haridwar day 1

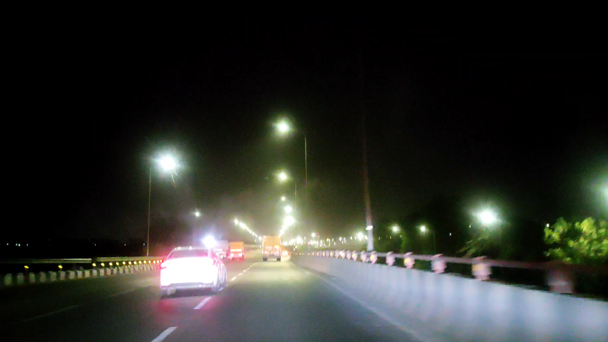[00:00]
हेलो गाइस, आज हम जा रहे हैं हरिद्वार फुल फैमिली के साथ
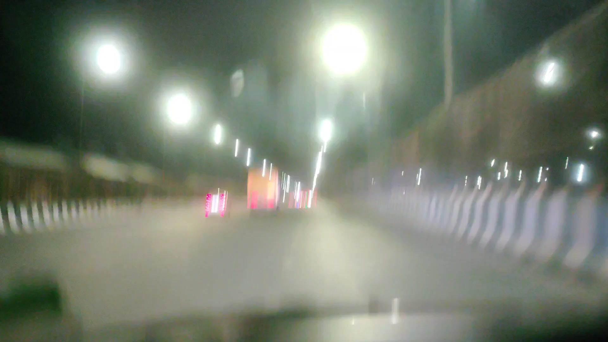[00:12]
और ये है मेरठ एक्सप्रेस वे। अब हम यमुना को क्रॉस कर रहे हैं। बहुत अर्ली इन द मॉर्निंग का बहुत बढ़िया सीन है, बहुत फ्रेश महसूस कर रहे हैं, बड़ी उत्सुकता हो रही है हरिद्वार पहुंच के गंगा स्नान करने।